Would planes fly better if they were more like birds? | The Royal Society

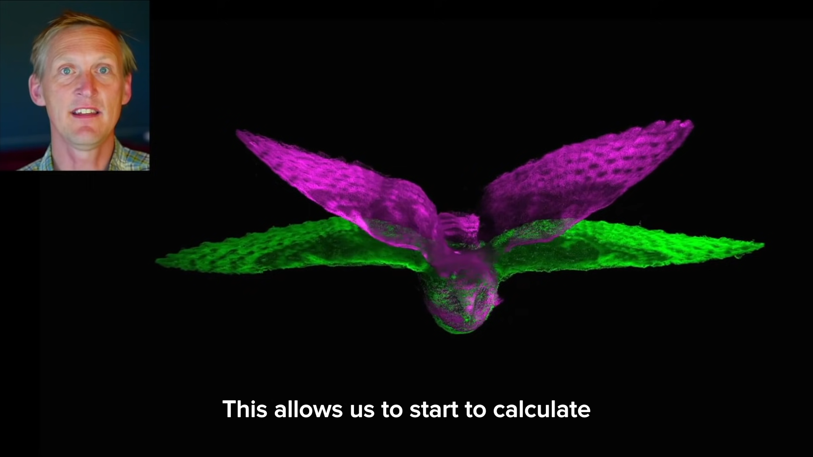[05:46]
This allows us to start to calculate both the aerodynamic and the mechanical implications.